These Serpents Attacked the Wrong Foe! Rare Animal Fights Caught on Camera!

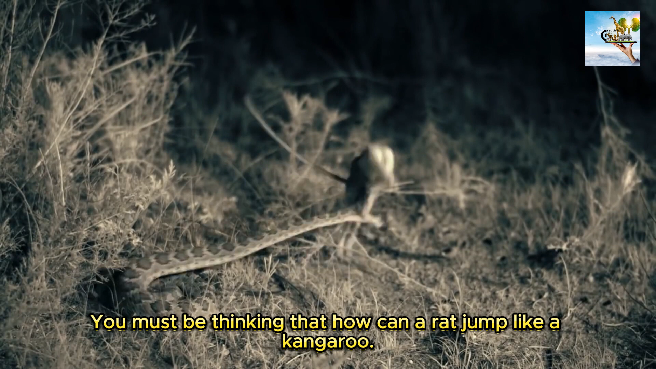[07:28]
You must be thinking that how can a rat jump like a kangaroo? So let me tell you that this is not an ordinary rat. But a kangaroo rat. Which is found in the desert of North America.
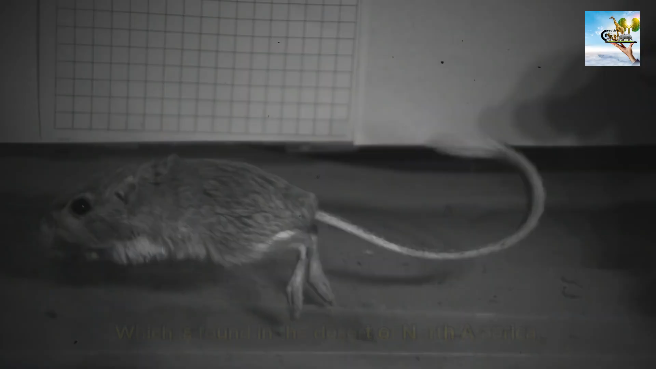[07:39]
Its tail and legs are like kangaroos.